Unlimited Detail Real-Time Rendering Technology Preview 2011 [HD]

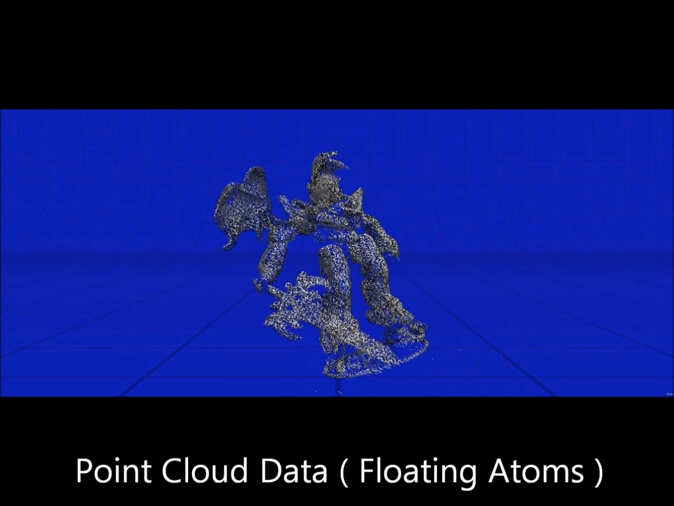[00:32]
The problem is this particular system uses up a lot of processing power so the more objects you have on the screen the slower your computer will run.
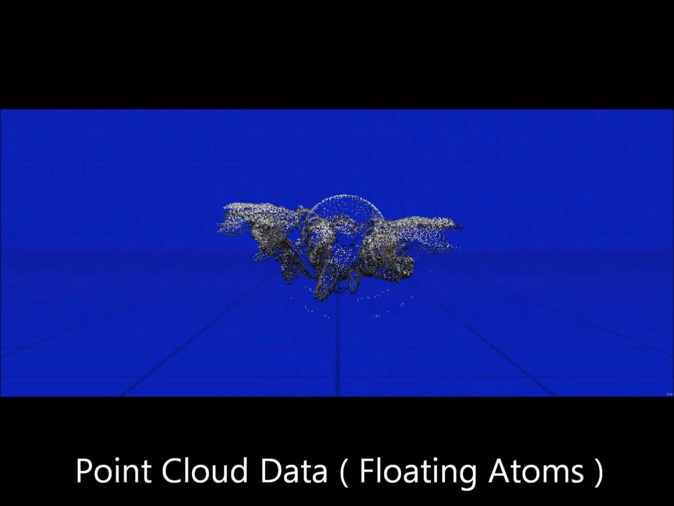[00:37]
Having four or five detailed objects will run just fine but you certainly can't do a level of a game.